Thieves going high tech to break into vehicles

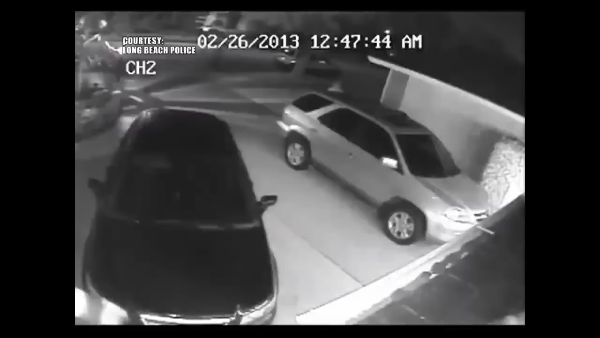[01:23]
Long Beach Police releasing this video. You see the suspect walk up to the car. One second later, he's in. Look how fast his friend, who's hovering nearby, also gains access. The mysterious part about the valley crew?